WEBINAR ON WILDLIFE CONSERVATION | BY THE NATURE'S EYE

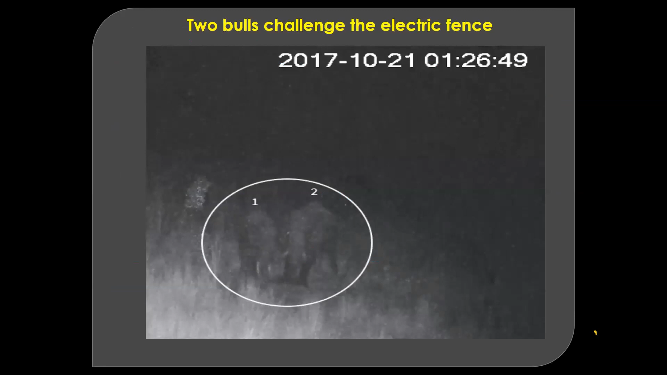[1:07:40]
They challenges the electric fence. The next slide. Next. Next slide.